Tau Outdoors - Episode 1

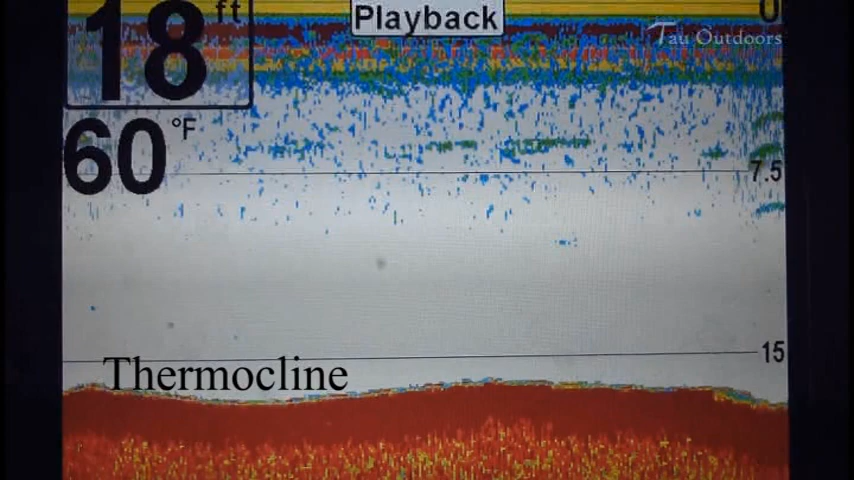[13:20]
On screen: depth 18 ft, water 60°F
kushma mika mua, thermocline, ya, mong dao yang ba, kushma ba chok ha kyun kan sha yung yi, ha ha kyun kan sha zhong. Thermocline, ya nyo chun le te tle, te chat le ki chik an je, se le ki lake, mo chok reservoir, le ya jya pang tao, le ya jya pang tle ki yin, du chi te chok mua.